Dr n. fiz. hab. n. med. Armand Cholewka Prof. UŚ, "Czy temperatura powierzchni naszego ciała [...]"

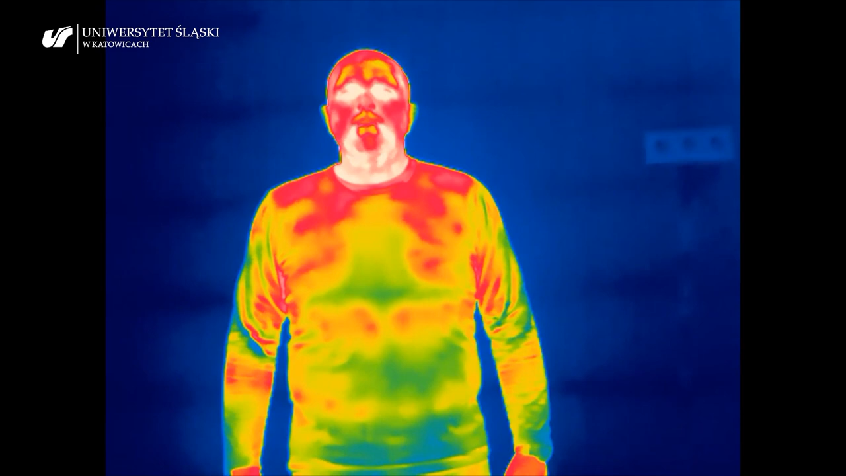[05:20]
tego, jak moje ciało, jak ja wyglądam w podczerwieni, w kolorach takich wybranych. Bardzo zwraca uwagę fakt, że moja twarz, szyja jest bardzo ciepła. To są te kolory takie aż białe oraz wszystko to, co jest czerwone, jest cieplejsze. Pokazuję też dłonie. Widać, że mam ciepłe dłonie.
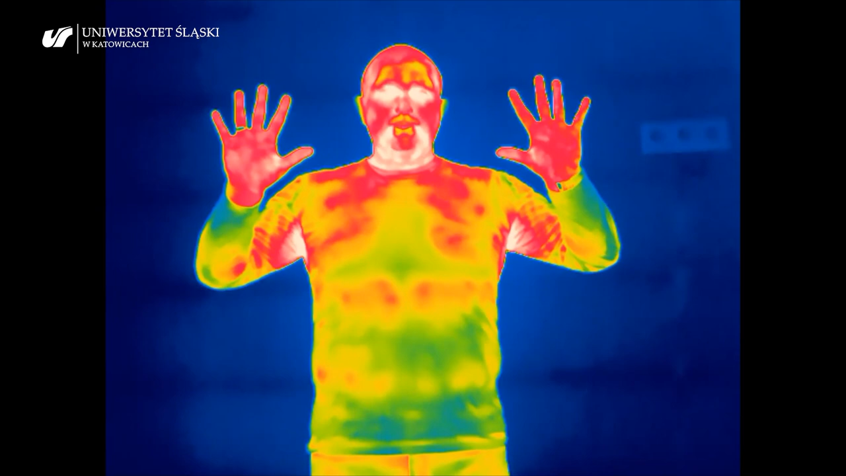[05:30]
I to, co zwraca uwagę, to koszulka jest zimniejsza i ściany mam zimne.
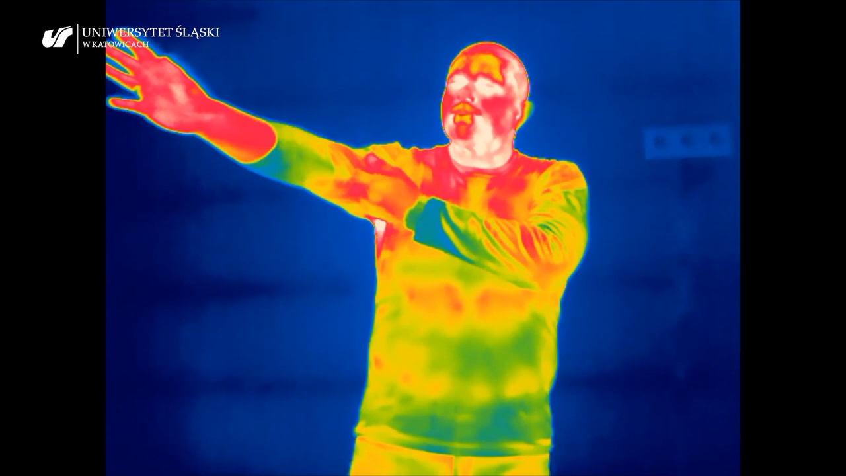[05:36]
Teraz pokazuję przedramię, żebyście zobaczyli, że właściwie,
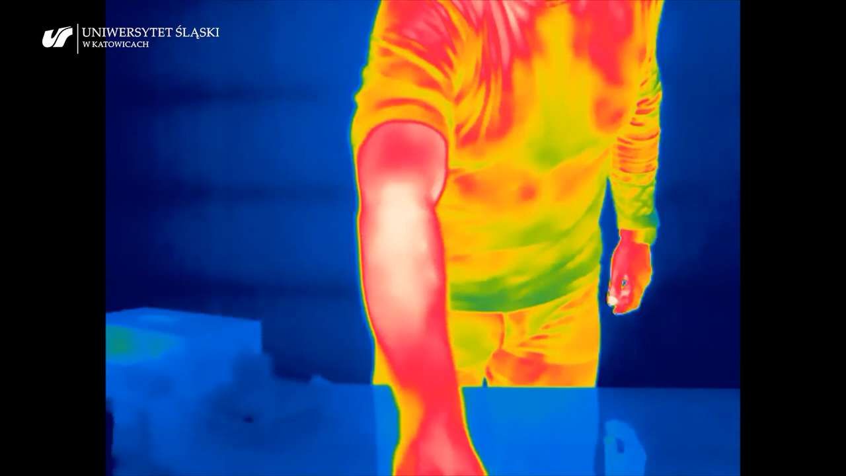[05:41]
co prawda nie jest to jednorodna temperatura, ale jakichś specjalnych naczyń krwionośnych tam nie widzę.
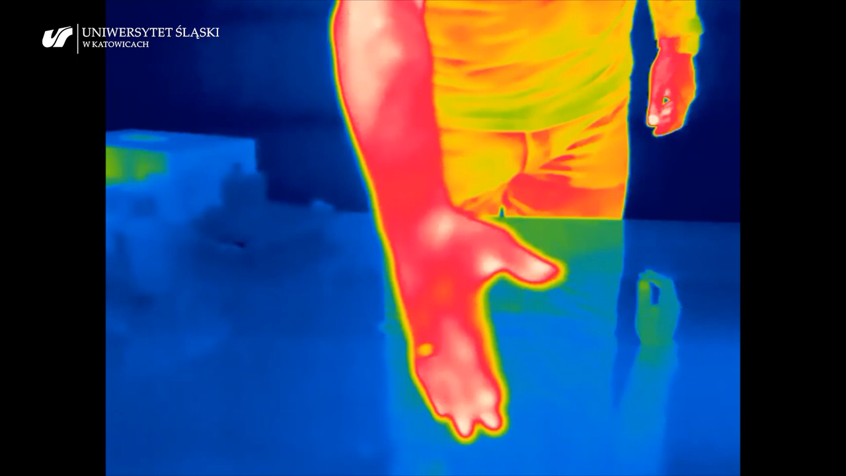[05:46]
Widać to dość dobrze. Że... Kolejne doświadczenie, które przeprowadzimy, ma za zadanie
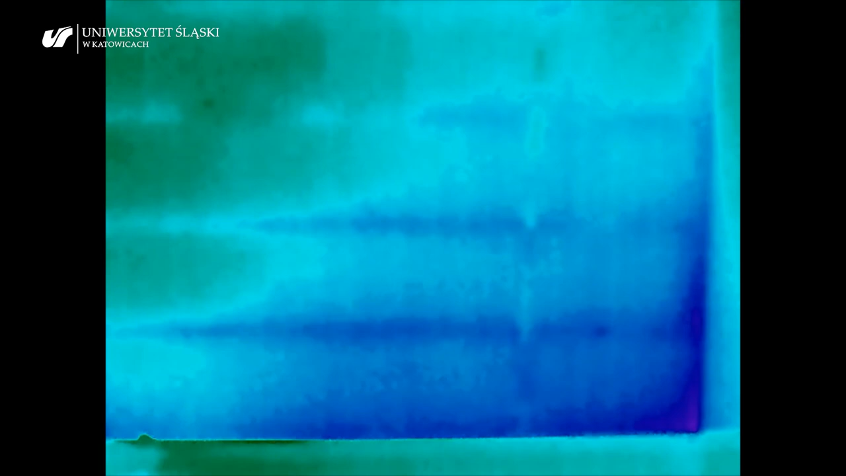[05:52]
pokazać nam jeden ze sposobów wymiany ciepła.
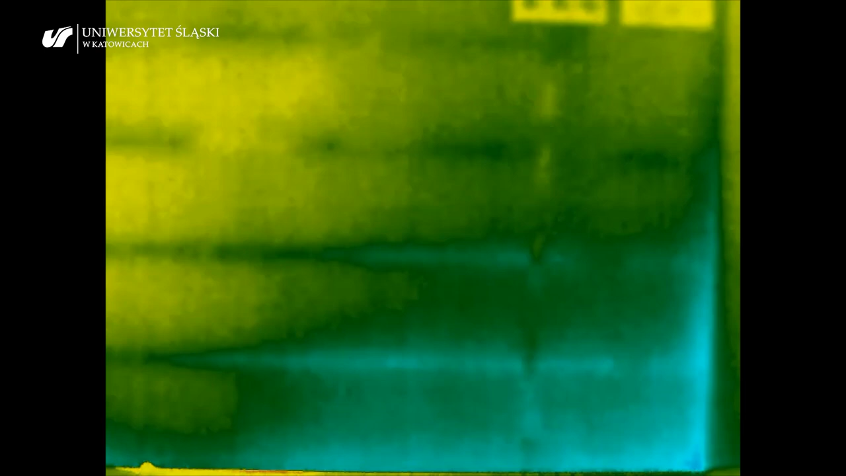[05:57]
Sposób, w którym ja muszę być w kontakcie z innym ciałem. Tutaj ściana, popatrzcie, ta ściana jest zimna, fioletowo-czarna.
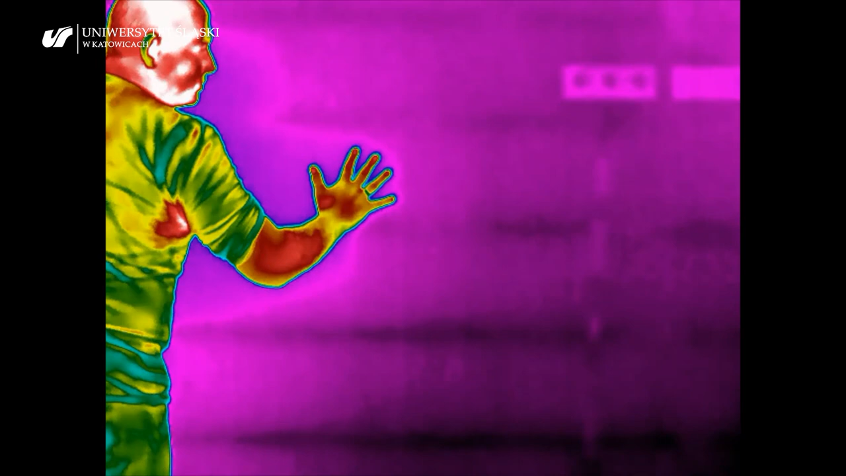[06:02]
Ja przykładam moją dłoń do ściany, trzymam dosłownie chwilę, to będzie 10 sekund, może 15. Odejdę od ściany i zobaczymy coś, co, nie wiem,
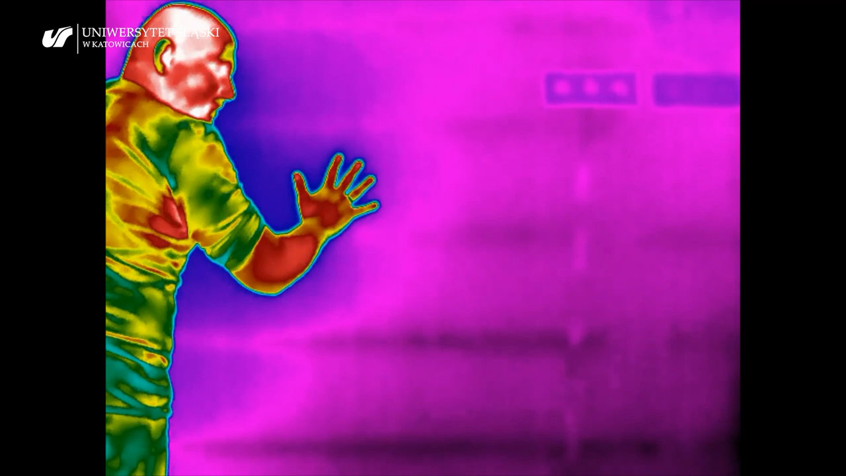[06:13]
można nazwać takim śladem termalnym, termicznym mojej dłoni. O czym to świadczy?
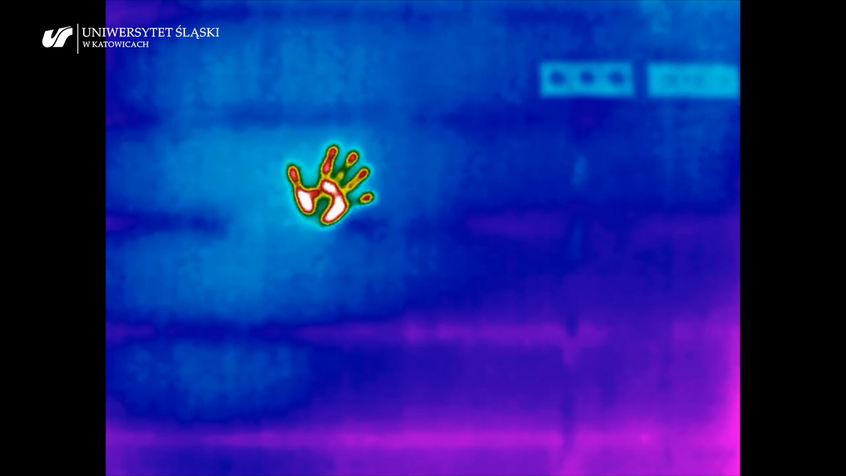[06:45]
Kolejnym doświadczeniem, które za chwileczkę zobaczymy,
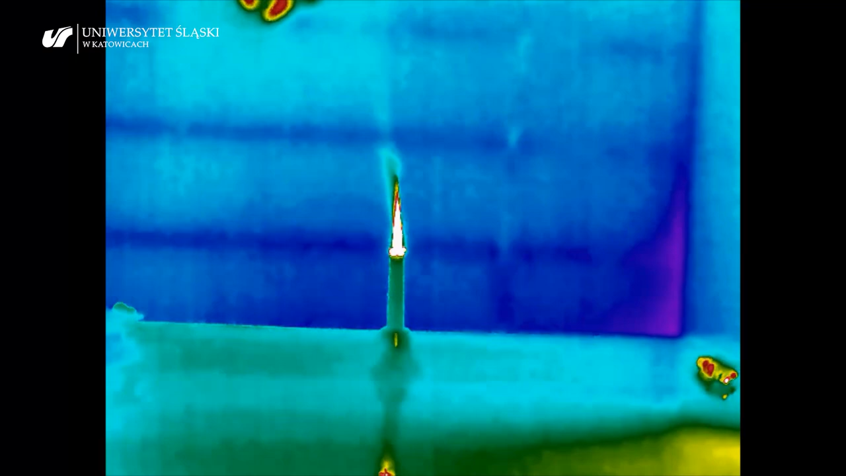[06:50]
które przeprowadzę, będzie doświadczenie,
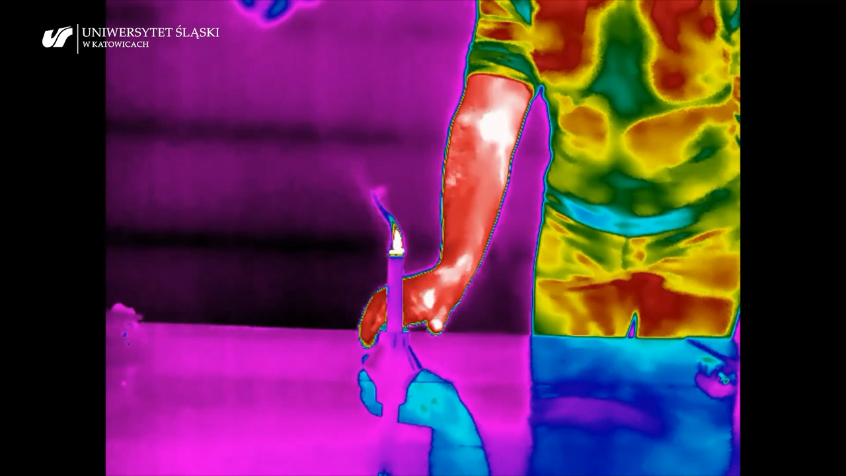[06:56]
które pokazuje nam kolejny sposób, inny sposób wymiany ciepła związany z ruchem tych rozgrzanych,
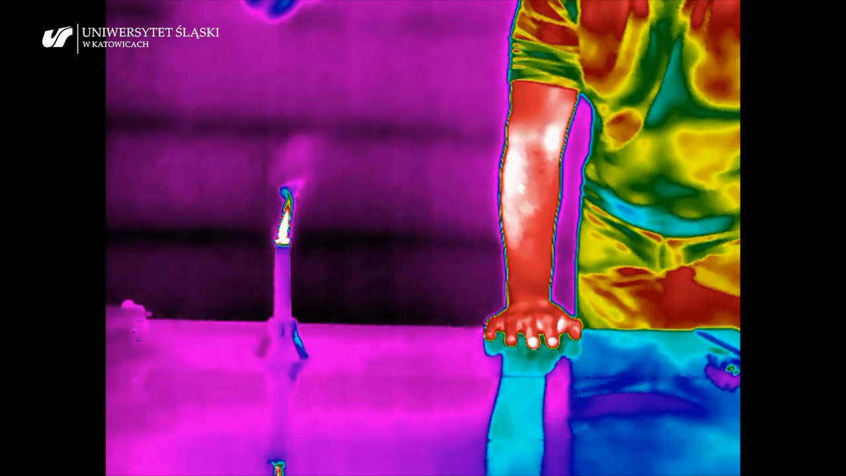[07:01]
gorących cząsteczek o dużej energii na większe odległości, czyli konwekcji. To, co widzimy, to jest świeczka.
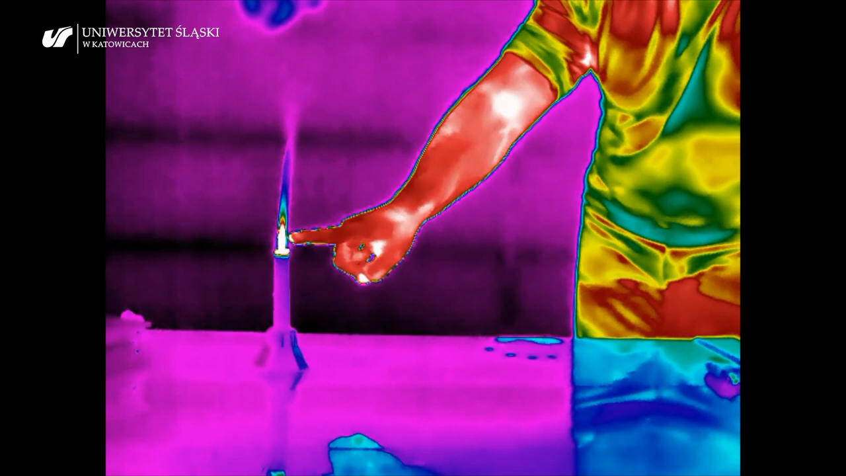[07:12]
Ta świeczka, płomień, który byśmy widzieli w normalnych warunkach, czyli tak jak oglądamy świeczkę, sięga zaledwie tam, gdzie wskazywałem palcem.
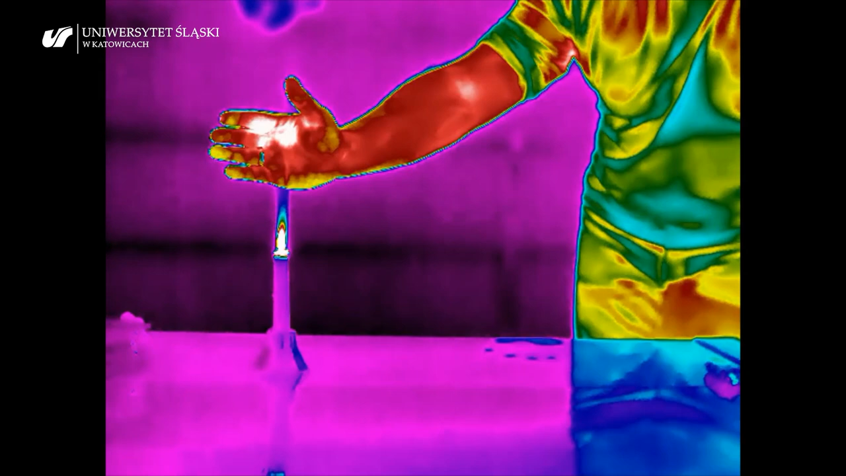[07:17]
Proszę spojrzeć, ja jestem nad tą świeczką, każdy z nas pewnie nieraz tak odczuwał,
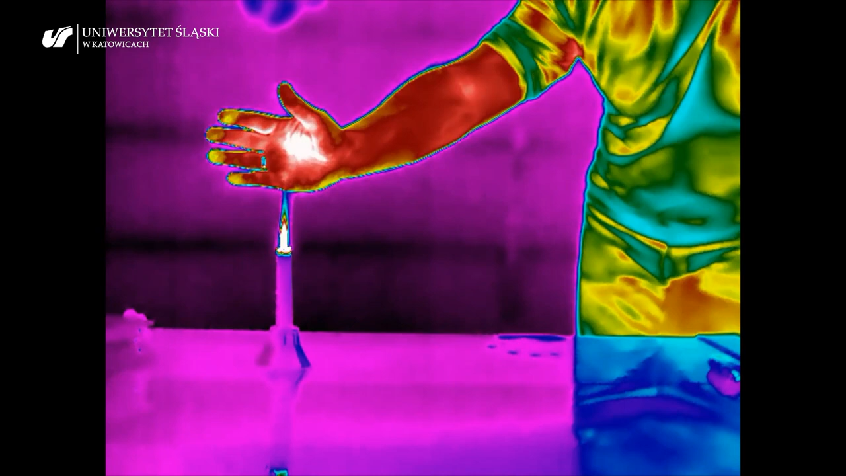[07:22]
że ta energia, to ciepło sięga no ze 20 cm powyżej płomień i ogrzewa mi dłoń. Bardzo ładnie to widać, że ta dłoń jest coraz bardziej gorąca,
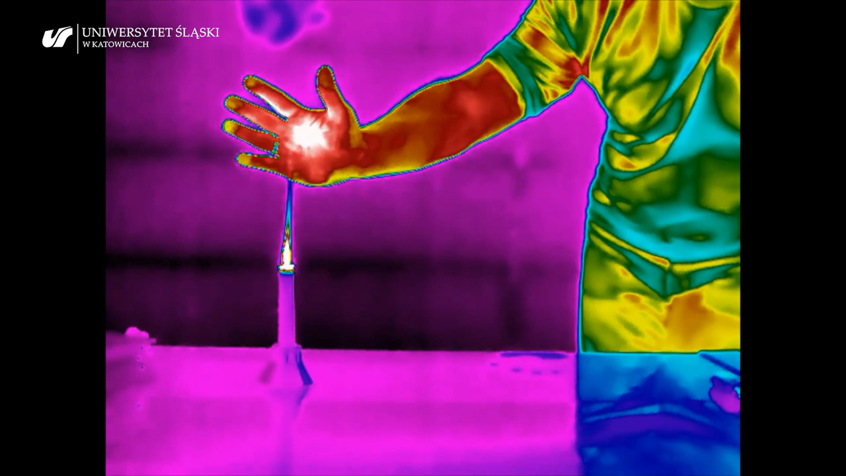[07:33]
biała, czyli bardzo dużo energii dostaje wtedy moja dłoń,
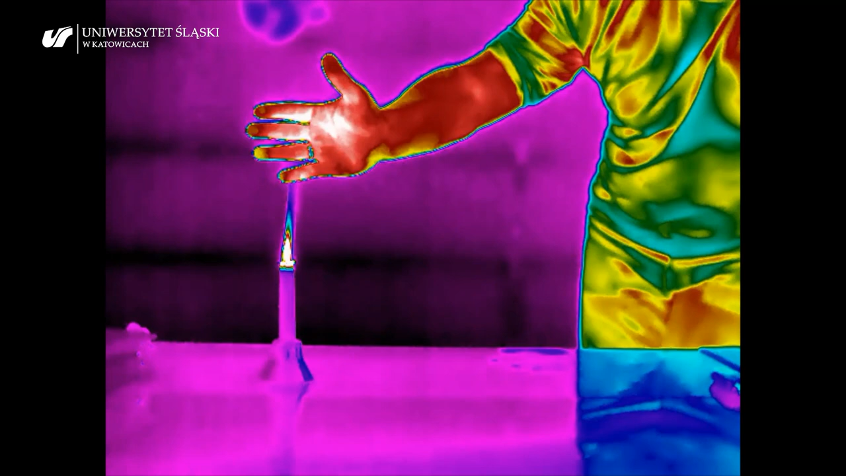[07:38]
czyli ogrzewa się za pomocą cząsteczek o wysokiej energii,
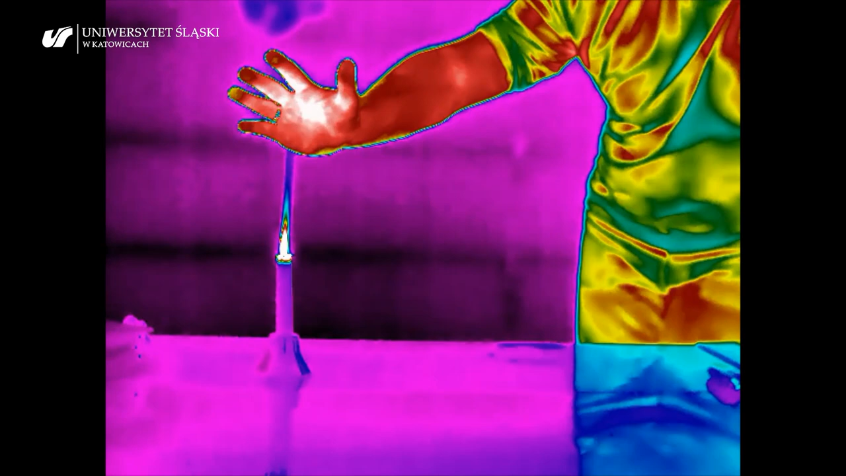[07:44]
które są wskutek, dzięki temu, że mają taką dużą energię,
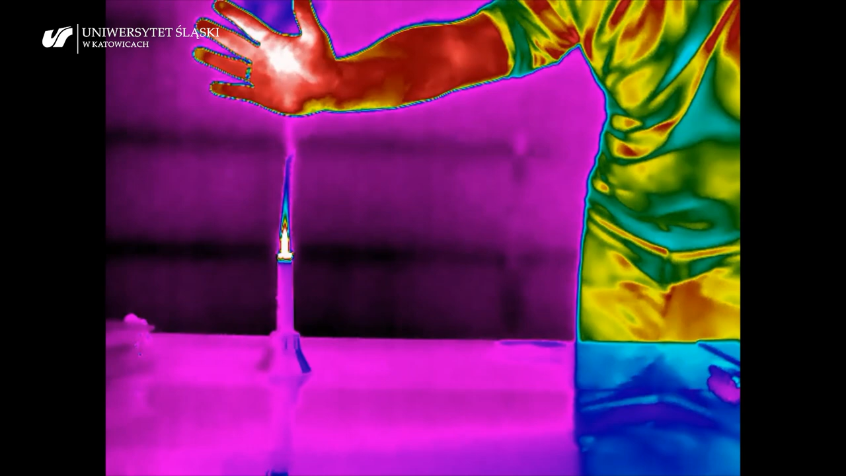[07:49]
one wędrują, możemy powiedzieć, w górę, przemieszczają się w górę, oddziałując z moim ciałem,
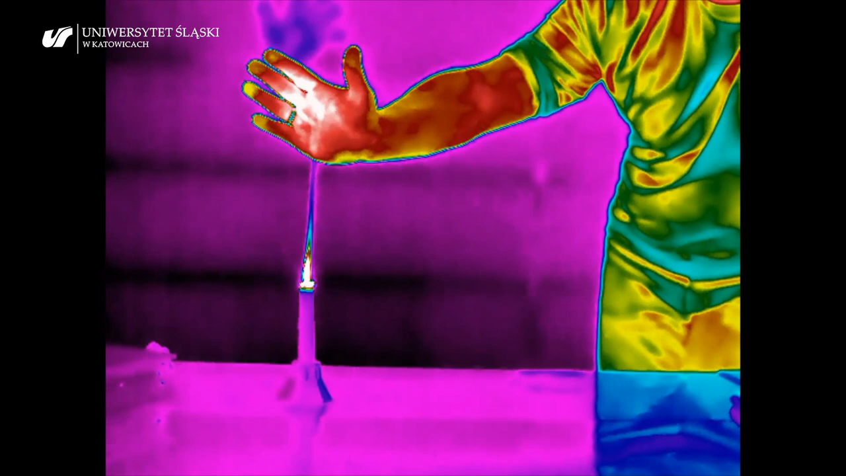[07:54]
z moją dłonią, co widzimy pięknie za pomocą kamery termowizyjnej.